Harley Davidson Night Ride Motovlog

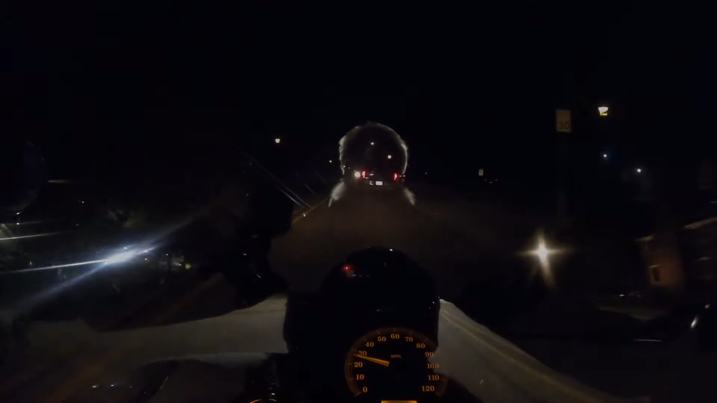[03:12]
Show you some Christmas lights after all. I'm sorry, that's a little early if you ask me. All right, so call me old-fashioned, but Christmas lights on November 4th is a little excessive.
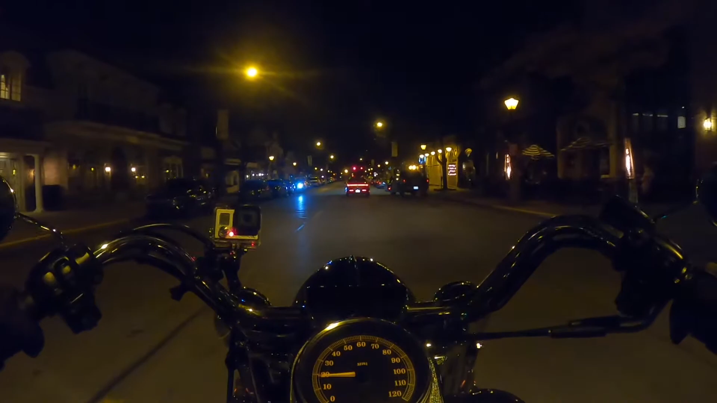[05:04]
Some nice restaurants, mostly businesses, the pharmacy.